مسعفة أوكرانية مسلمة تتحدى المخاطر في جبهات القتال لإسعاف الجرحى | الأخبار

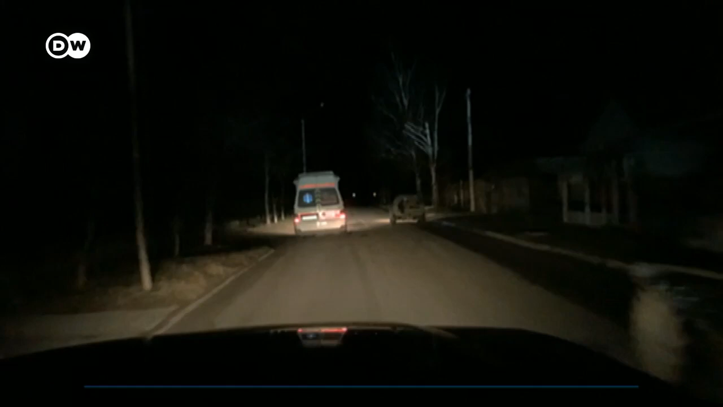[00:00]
محاولة التغلب على الموت بسرات هائلة كل ثانية لها أهميتها عند النقل الجرح من الجبهات الأمامية